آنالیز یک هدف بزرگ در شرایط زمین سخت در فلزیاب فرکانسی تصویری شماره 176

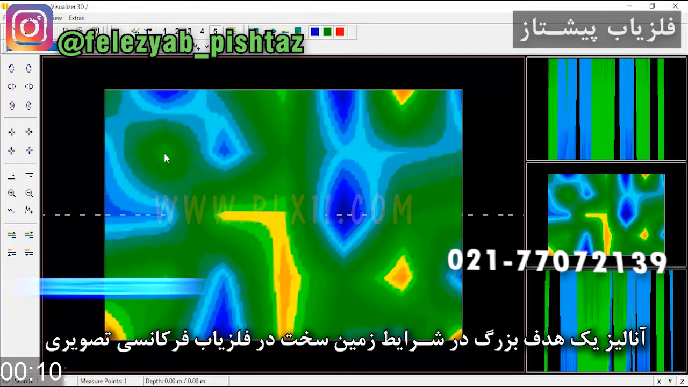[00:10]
خب این تصویر یه عمودی خوبی اینجا داره ولی پیوستگی با این داره در این قصفت هم لکه های متفاوت و یه لکه منظم در اینجاست آین تی سایز پنج رو که میدیم این دوتا شبیه هم میشن این دوتا هم پشت همه خب این یه مقداری کار رو بهتر میکنه برای تصویر ولی بنابراین اینجاست که همه
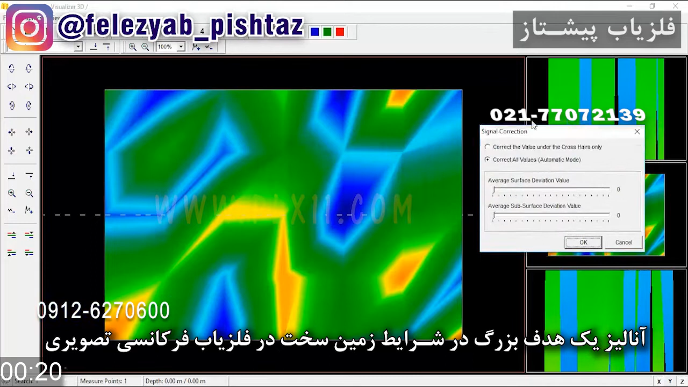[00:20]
لکه رنگ های منظم هدف باشه ما یازده پایین رو
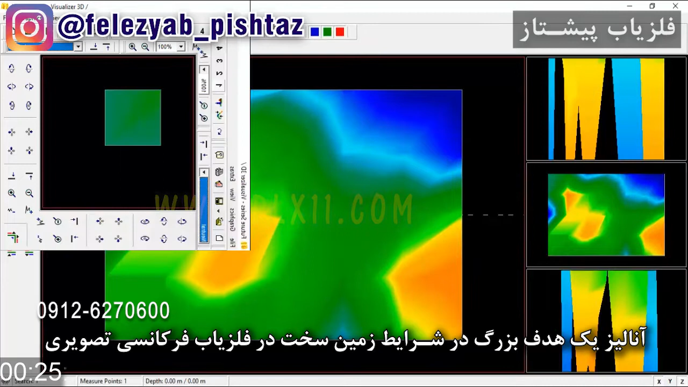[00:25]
که بنابراین ویدیو پنج و پنج بیدیم ببینید یه ترکیب پیوسته در اینجا میان اینی که اینجا دارید میبینید شکل میگیره وقتی آین تی سایز دو رو بدیم اینا میرن گوشه تر پس معلومه اینجا در یک منبع بسیار سفت بسیار
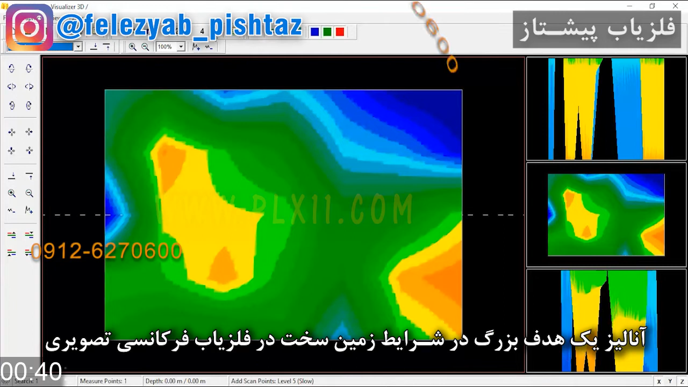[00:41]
سفت و شدیدن سفت به ترکیبی که اصلا قابل دسترس نیست قرار گرفته این ترکیب ترکیب طبقات متفاوتیه که روی این شکل گرفته
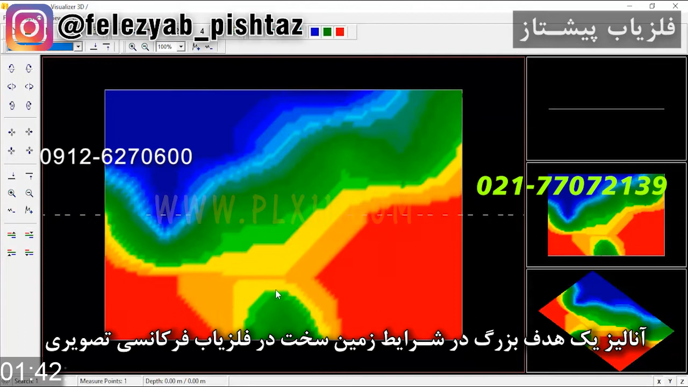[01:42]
باشه ولی وقتی دو سفرش میکنیم چنین ترکیب شکلی به ما میده خب در این ترکیب که الان ما اینجا داریم این خودش میتونه هدف رو تعیید کنه میتونه بگه هدف هست چون دقیقا جاییه که ما محالت عمودی رو در تصفیر اولیه به این صورت داشتیم یعنی
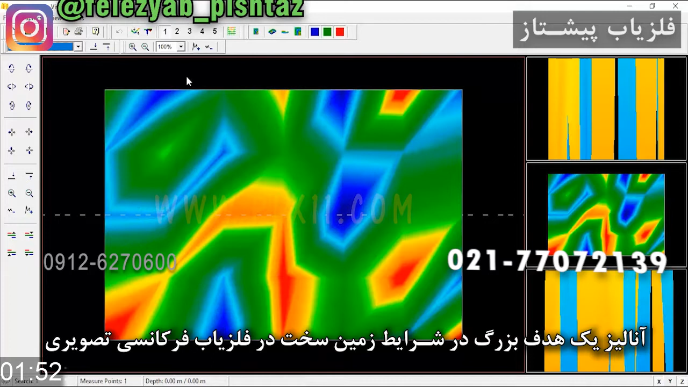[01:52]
اینجایی که این وجود داشت خب این رو اگه ما بخواییم بیاییم با ترکیب منابعی دیگه عمودی در نظر بگیریم کود یازده رو وقتی بهش میدین
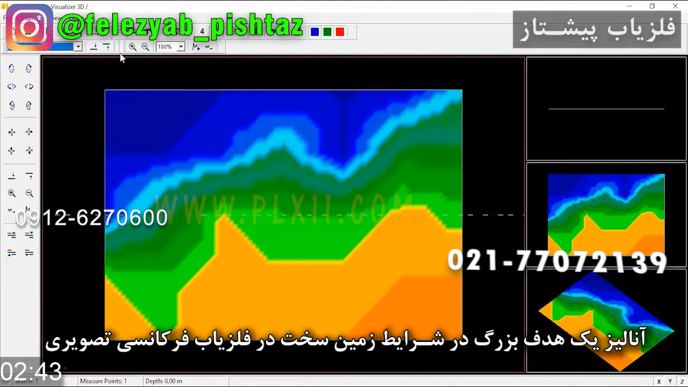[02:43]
مسلس و یه خط در اینجا داریم خب این مسلس خطه که در اینجا چون پیوسته به این هاست بیانگر همون منابعیه که در اونجا اون ترکیب شکلی اصلی رو برای این هدفه ایجاد کرده بوده اگر دوباره کود یازده پایین رو بدین